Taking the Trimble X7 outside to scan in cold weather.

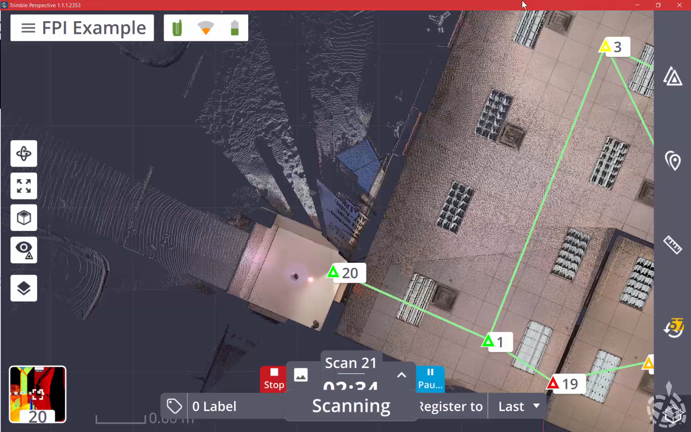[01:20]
start scanning station number 21 which is outside you can see that we have our register set to our last scan which is scan 20 and scan 20 was done in the doorway so this allows us to go from the inside and scan in the doorway and then effectively connect to the outside so we're now outside scan 20 is is done we are downloading to perspective and then once we download the
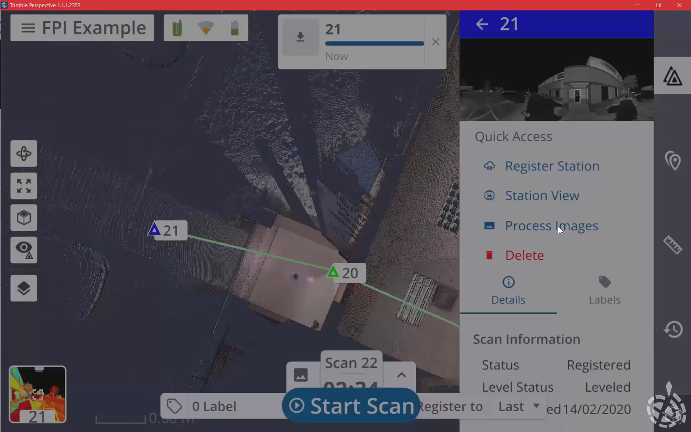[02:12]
supposed to be and I'm just going to go into the station properties and go ahead and have it
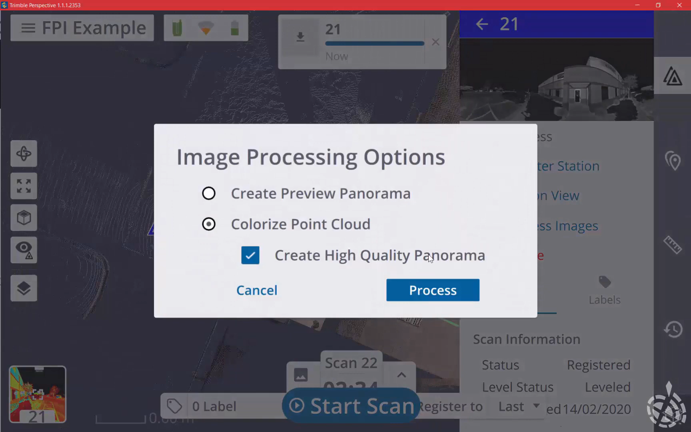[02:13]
process images and colorize the point cloud while we're scanning now we can pick
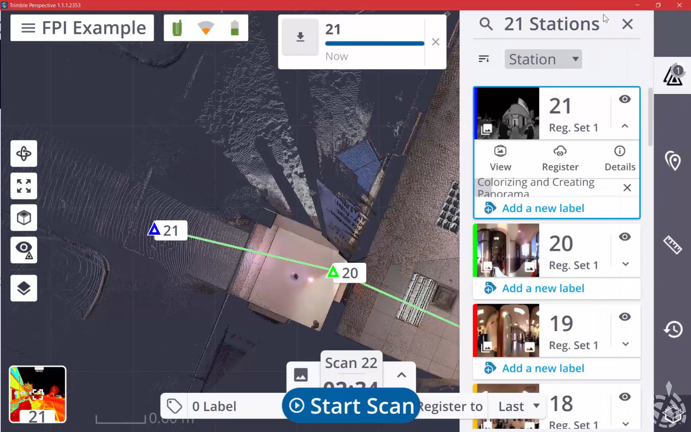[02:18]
up and we can move on to scan station number 22 okay here we are on scan number two outside a little windy here but you can see we're still outside
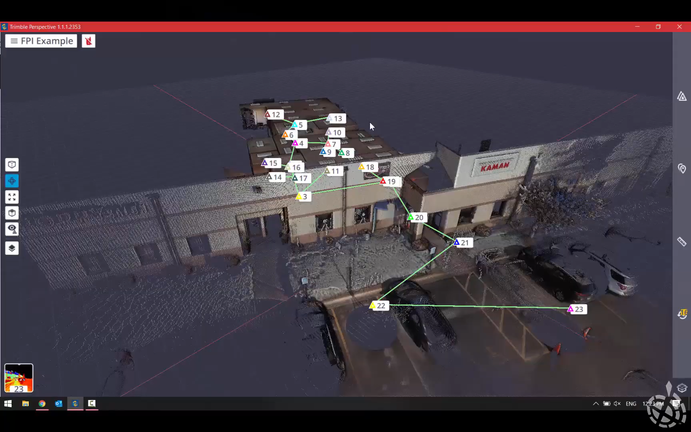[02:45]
now we've completed our second scan outside scan number 22 between the two black cars
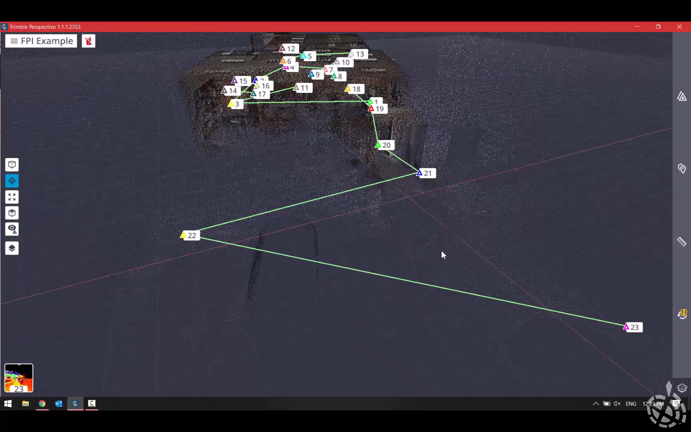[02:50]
and we went ahead and did a third one number 23 just because of the cold and testing it out
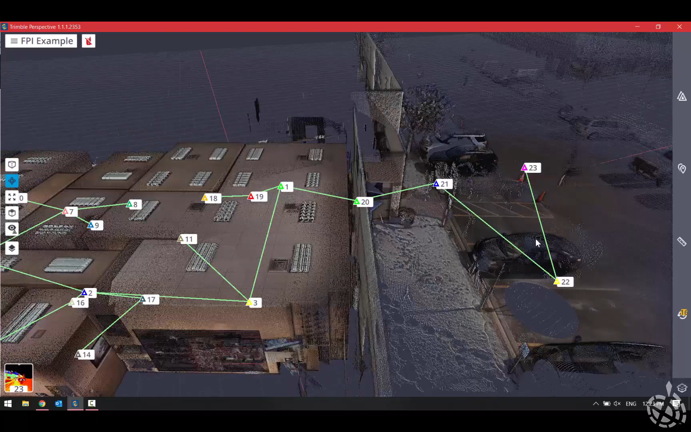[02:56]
and there just happened to be another black vehicle there so now we're going to bring the data into trimble realworks
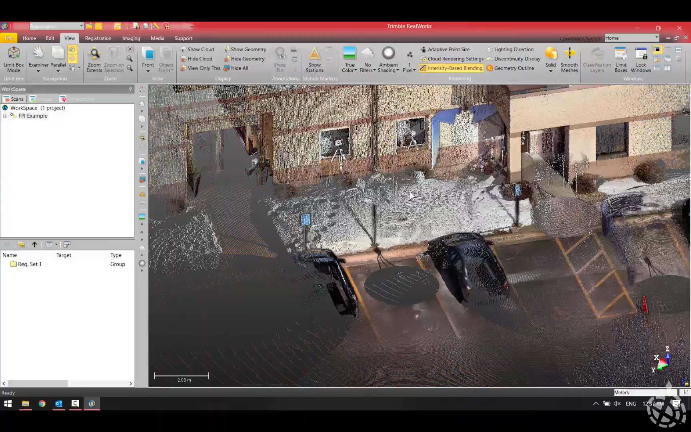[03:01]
and switch it to true color because the data has been colorized and take a look at this
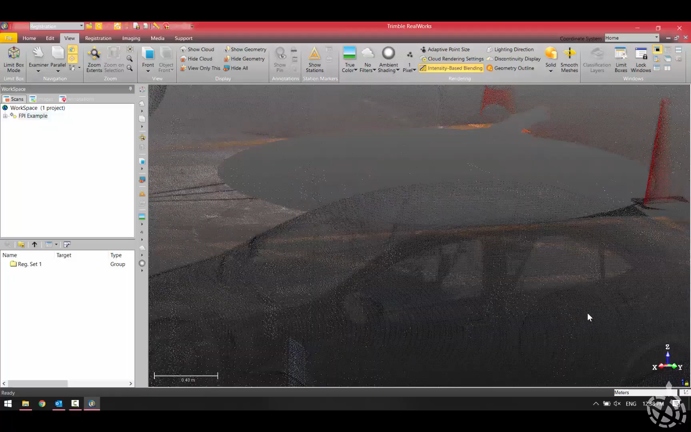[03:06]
car now this is just a preview scan so it's not all of the data but you can see it's
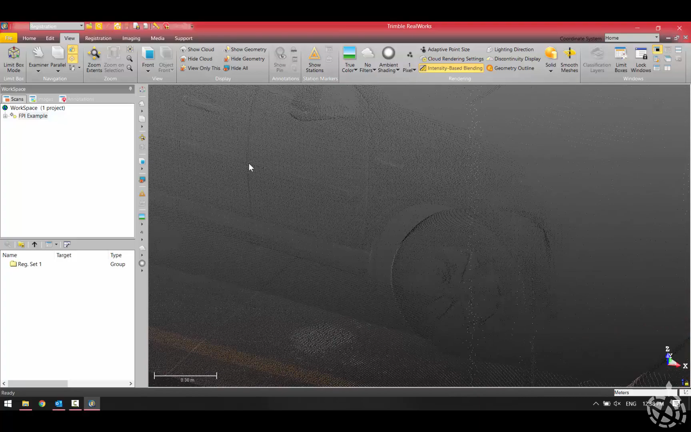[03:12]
still looks pretty pretty clean pretty dense i'm going to open this up
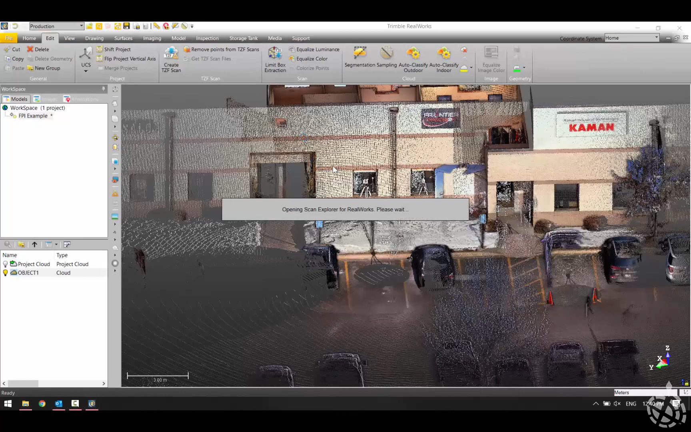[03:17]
and go into the scan explorer which we can do with the x7 similar to what we're used to
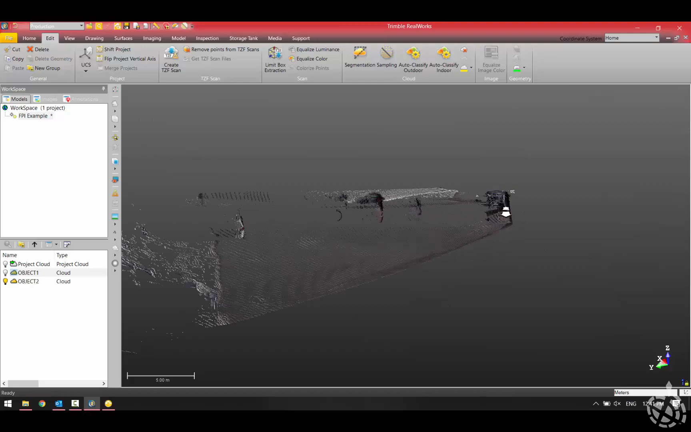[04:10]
and zoom in you can now see the amount of detail that we got on that nice shiny
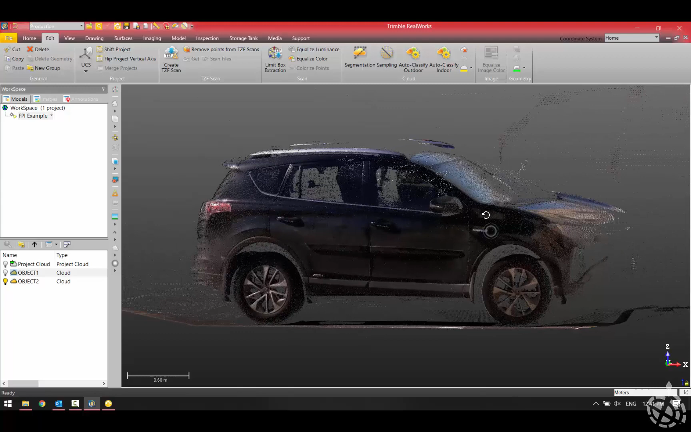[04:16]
black car outside so all in all we're pretty impressed with the x7 today we had it sitting outside in the cold for quite a while actually
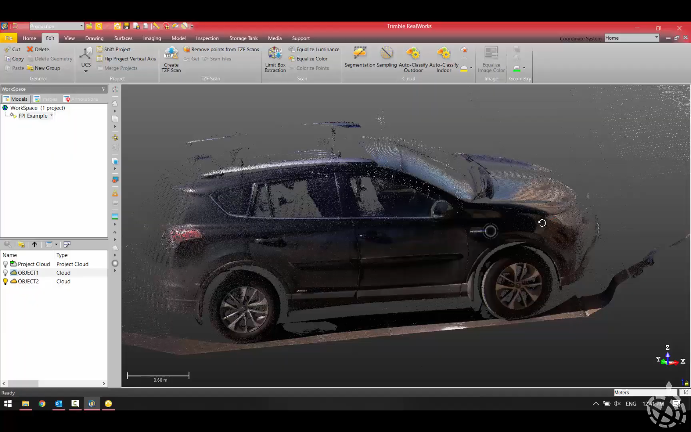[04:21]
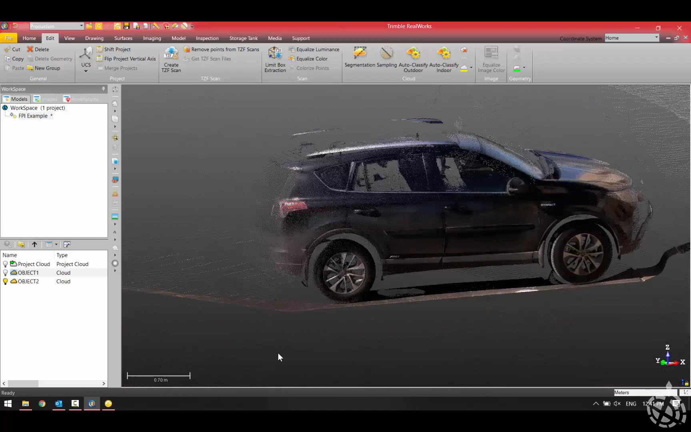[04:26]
and had no failures and no issues and again with the high sense of sensitivity mode i had no problem scanning that car so thanks for watching hope you enjoyed